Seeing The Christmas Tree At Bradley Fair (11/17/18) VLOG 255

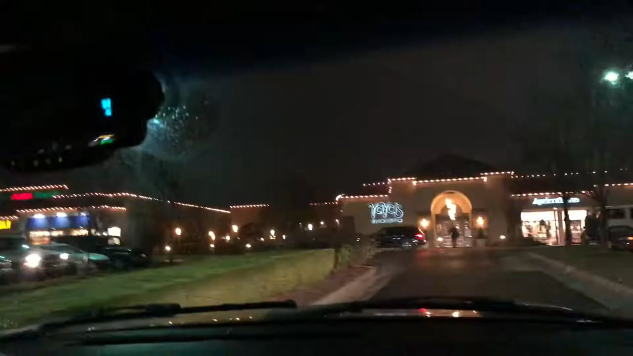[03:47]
right guys we're probably fair and she's already grown we missed the tree lighting ceremony but